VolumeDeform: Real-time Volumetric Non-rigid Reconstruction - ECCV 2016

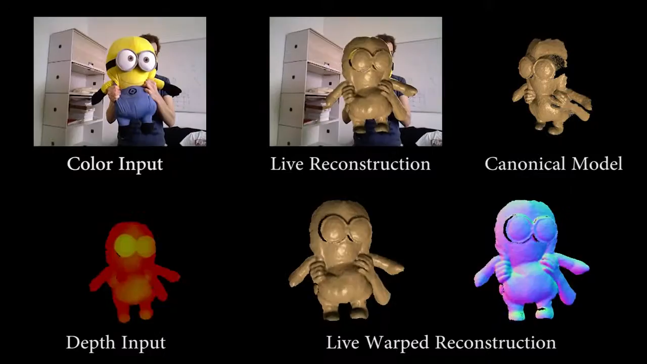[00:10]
We present a novel method for the real-time reconstruction of non-rigid scenes. Our system uses depth and color input from a single commodity RGBD camera to reconstruct the geometry and motion of arbitrary scenes.
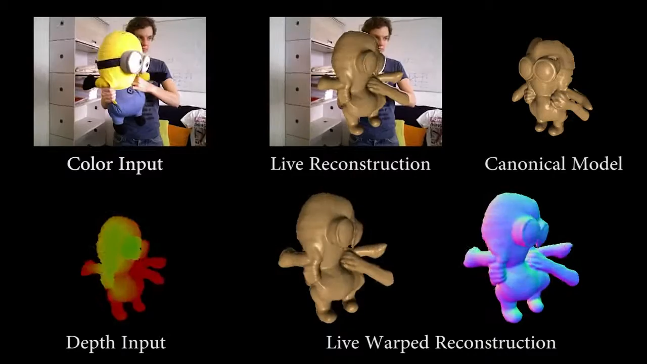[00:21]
As shown in the upper right, the canonical model is incrementally constructed while a user is deforming and scanning the object.
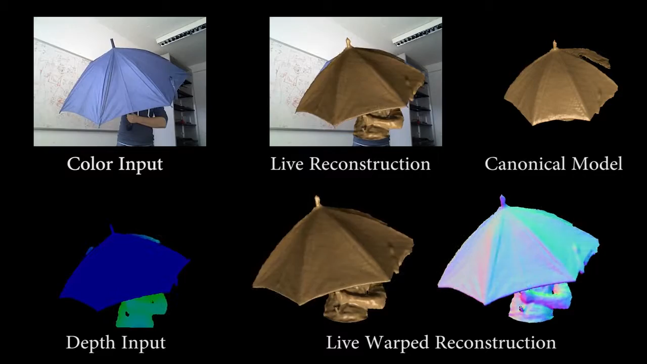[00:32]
The depth input is fused into a volumetric sign-distance field, which is warped to fit the current input.
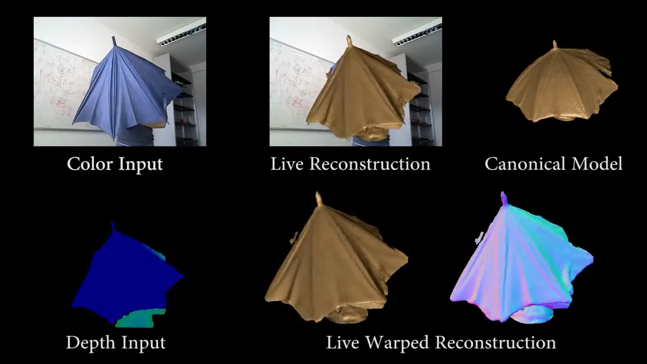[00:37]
Alignment is based on dense depth correspondences and sparse sift feature matches.
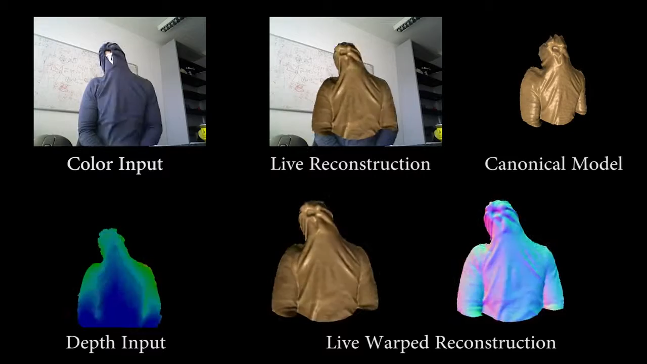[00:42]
Given the depth and color correspondences, we use a variational optimization approach to find the best alignment. We employ a data parallel GPU solver to optimize the deformation field at real-time frame rates.
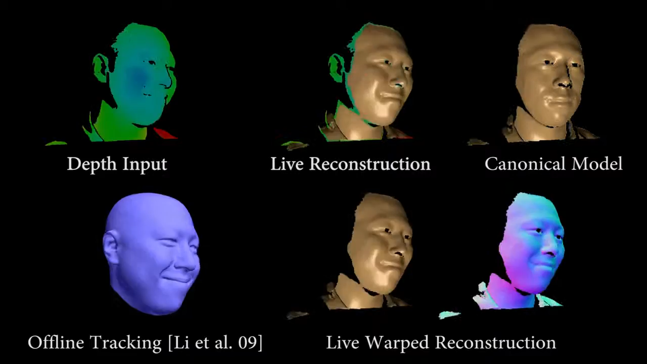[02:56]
We achieve comparable results with an average error below 1 mm in observable surface regions.
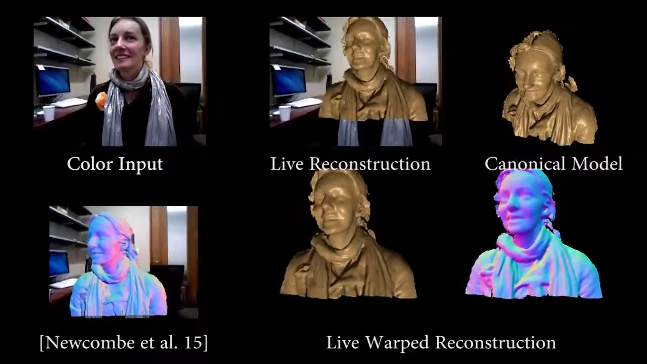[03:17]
In contrast to their method, we represent geometry and motion in a joint data structure that allows for deformations at a finer scale.
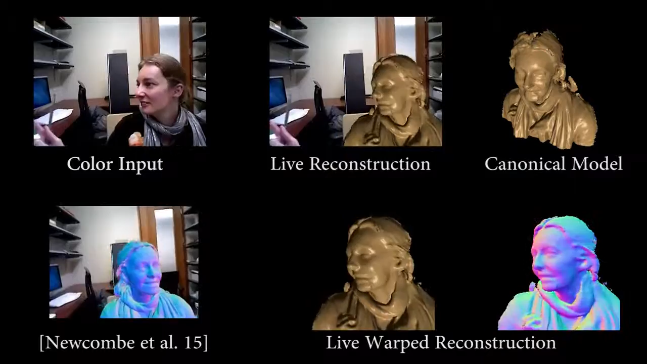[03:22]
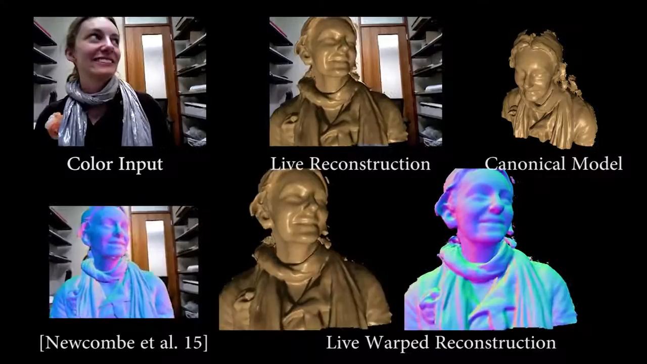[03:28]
In this example, we show that our method is handling loop closure with similar or even better quality.
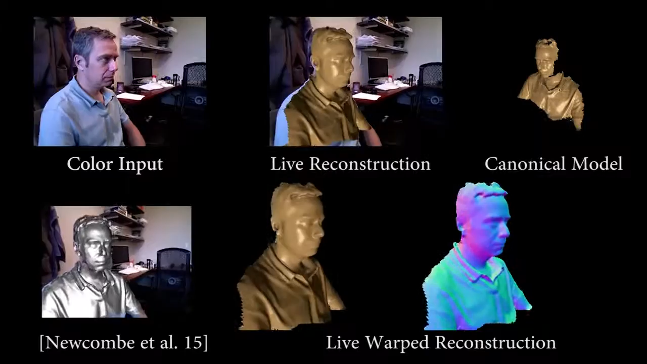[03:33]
Our sparse color feature term, as well as the finer-grained deformation, allows us to obtain results with less drift.
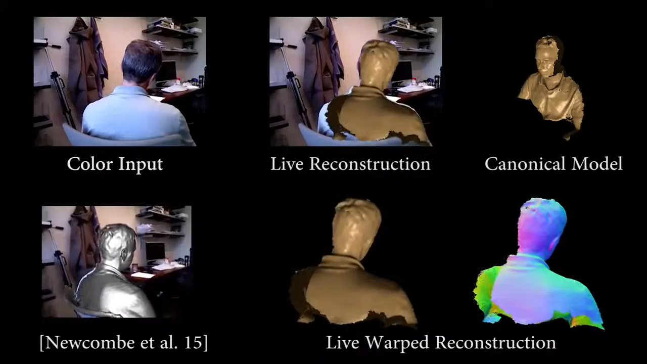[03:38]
As a result, our reconstruction has fewer artifacts such as holes.
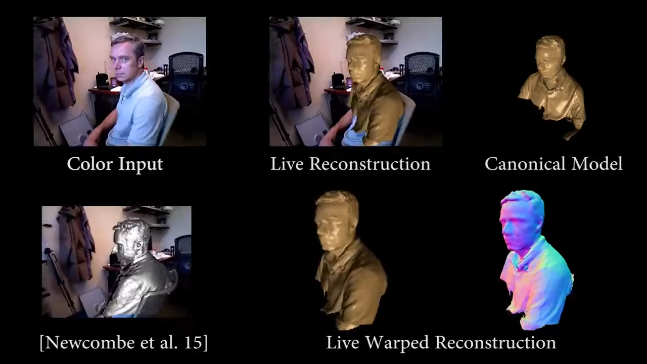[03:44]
We refer to the paper for more detail. We refer to the paper for more detail.